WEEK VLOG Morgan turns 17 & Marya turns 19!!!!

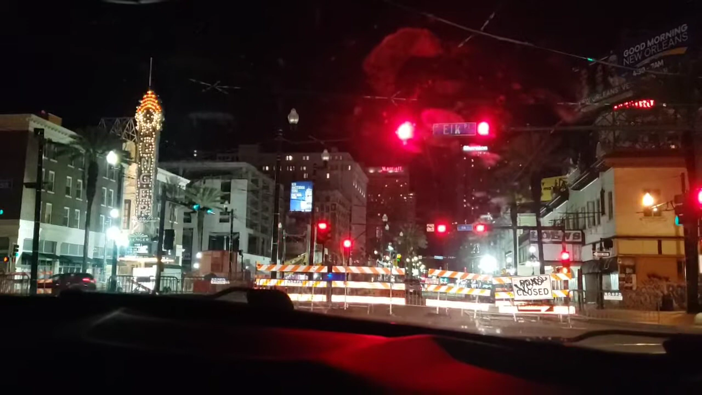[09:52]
It's not kind of. It's real dirty, but The Hard Rock Hotel is this little structure right here. And it used to be, you know, a little bit higher, but it collapsed.
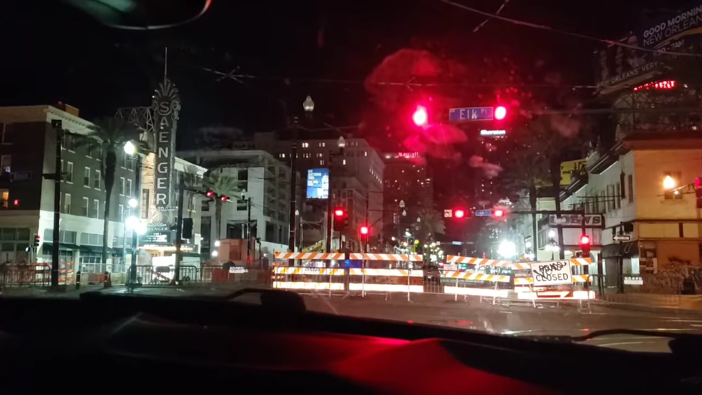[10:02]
And it actually killed, how many people it killed? Three people. It's a tragic. It killed three people. And they had two people in this hotel right here,